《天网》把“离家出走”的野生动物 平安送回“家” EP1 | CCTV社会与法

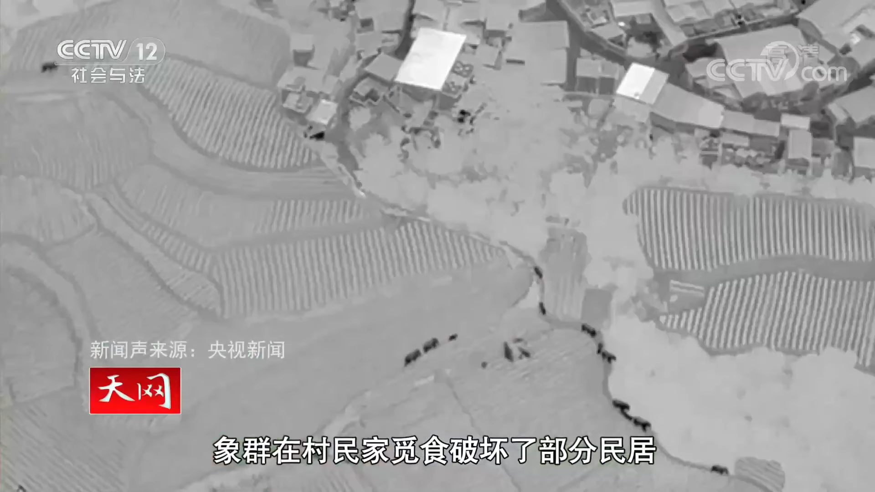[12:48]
前不久，一群亚洲野象从普洱市进入到玉溪市沅江县，象群在村民家觅食，破坏了部分民居。